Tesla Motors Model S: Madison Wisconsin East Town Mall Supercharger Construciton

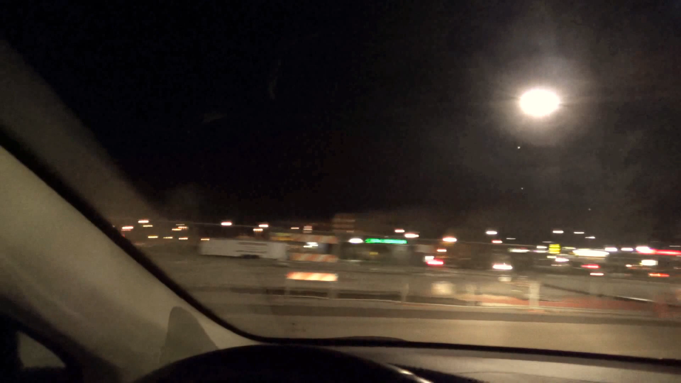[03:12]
Got some big electrical contracting solutions over there. Iconia. It vaguely sounds like the company that's doing the superchargers. Unless they're gonna be putting it out there.
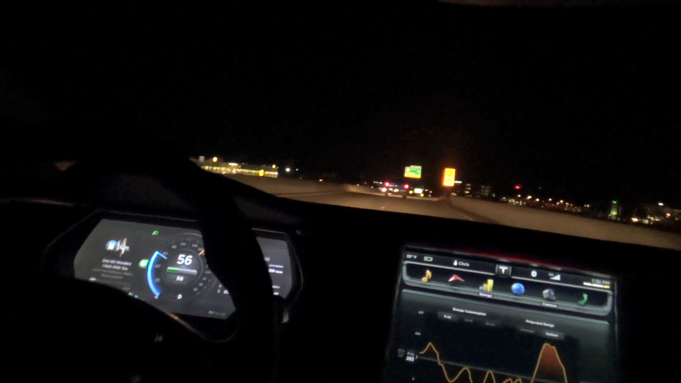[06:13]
Uh, we do have a, uh, a hydroelectric plant right in Wisconsin Dells and the big Wisconsin Dells Dam, Kilbourne Dam, and I'm going to approach them. And my acceleration onto the freeway has knocked me down to 55 miles range left with 42 miles,
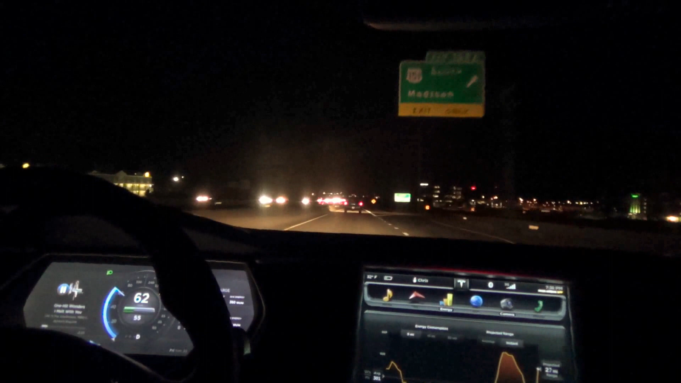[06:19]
excuse me, 52 miles distance to go. Uh, so I'm going to approach, uh, the hydroelectric plant and see if they'd be interested in putting a CHAdeMO in and having a, uh, uh, Tesla Model S to CHAdeMO adapter available, um, either for free or paid station, uh, given that the power is free to them.